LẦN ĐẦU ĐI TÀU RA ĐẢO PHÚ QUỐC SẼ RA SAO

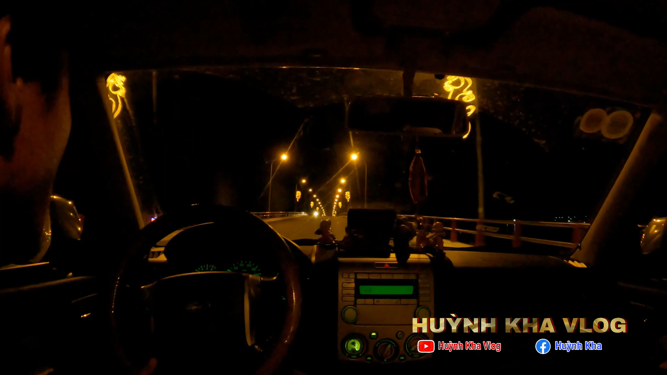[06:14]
Ban đêm thì họ bật đèn lên nhìn hai bên họ trang trí cũng rất là đẹp luôn mọi người. Trên cầu này nhìn xuống là toàn là tàu không ạ. Tàu thuyền họ đi chuyên chở khách đi ra đảo. Bây giờ mình chạy hướng này qua kia, mình vòng lại xuống đây thôi chú Thanh. Vòng dạ. Đây biết đâu chú ơi. Ở bên đầu là tới rồi.